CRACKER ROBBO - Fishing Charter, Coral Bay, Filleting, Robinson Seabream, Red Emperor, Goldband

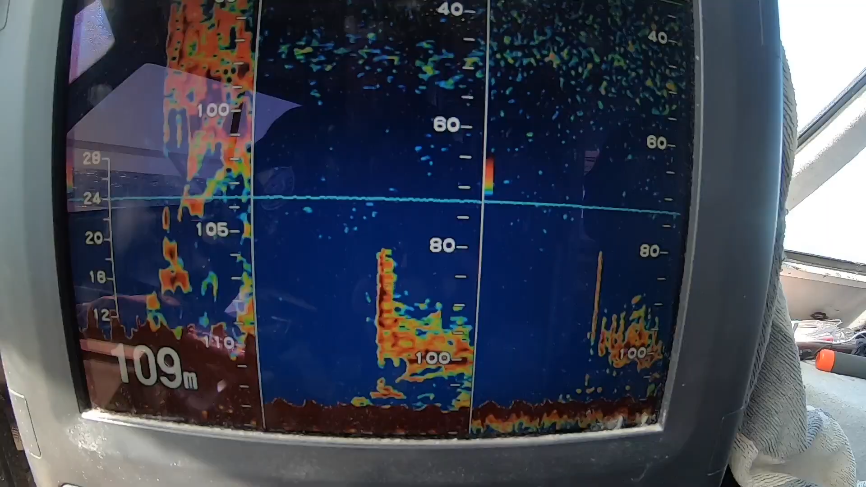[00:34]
On screen: depth 109 m
So I assume that's what we're gonna see a few of. Probably not a bad thing. Yesterday we had quite a few people on.
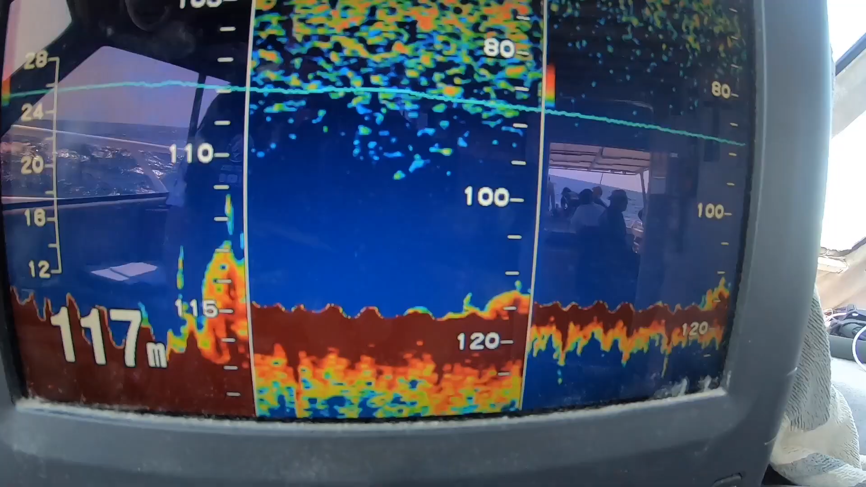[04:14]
On screen: depth 117 m
Fish hard on the bottom, which is a little bit odd for this area. So yeah, hopefully something different.
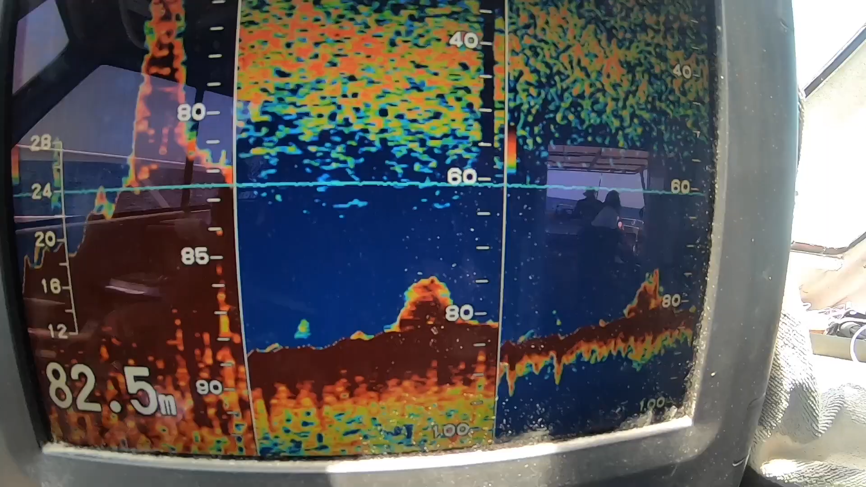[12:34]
On screen: depth 82.5 m
Some bigger lumps through here, so they show good shows, but they're hammered by the wreck guys, so you don't normally pull too much off them,
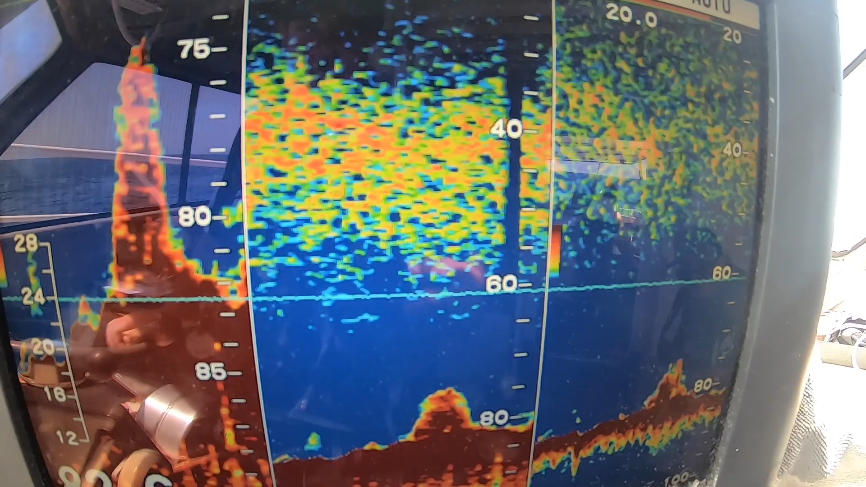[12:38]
but it's always a chance for something different, so that's the idea of it. See if we can finish with something different.
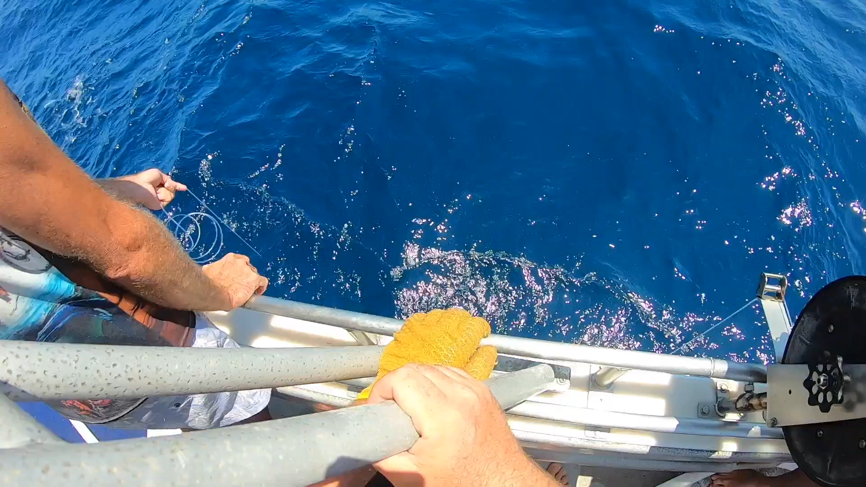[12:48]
Yep, and that's exactly why I drive over top of this stuff every day.
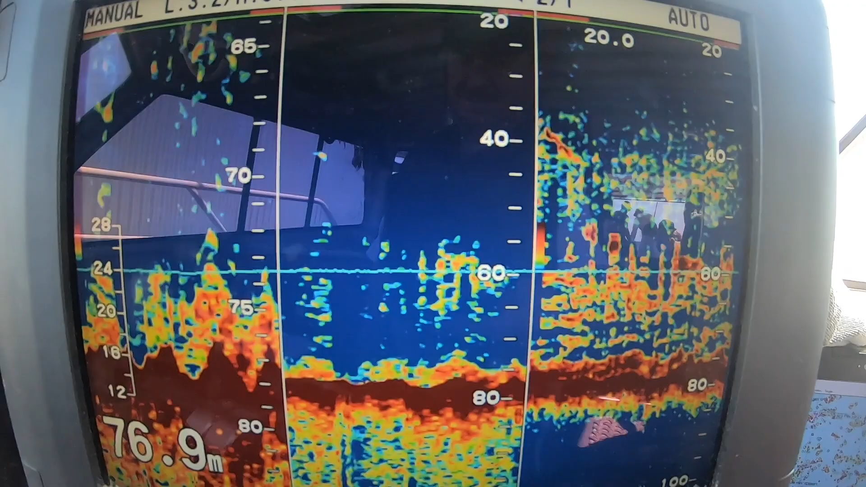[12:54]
On screen: depth 76.9 m
Even though it looks good, it never produces. Hey, what do we got? Just two.